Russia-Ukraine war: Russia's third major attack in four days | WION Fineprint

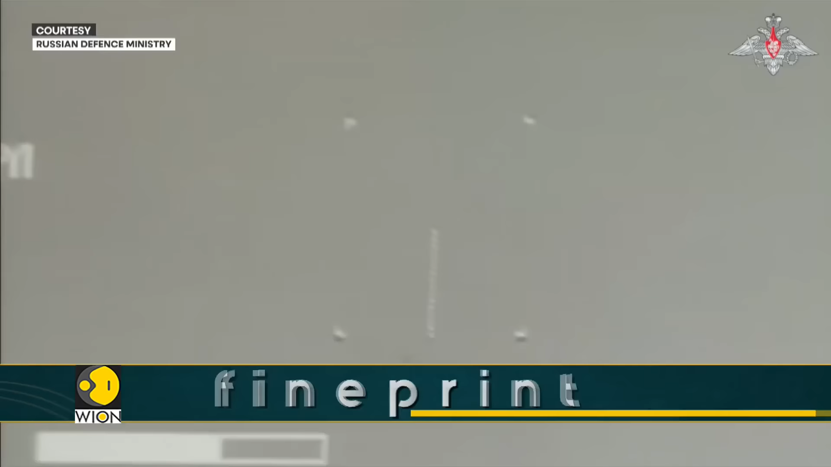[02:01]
Russian defense forces released these images saying it takes only one projectile to hit target while downing an unmanned aerial vehicle in the border area of Kursk region.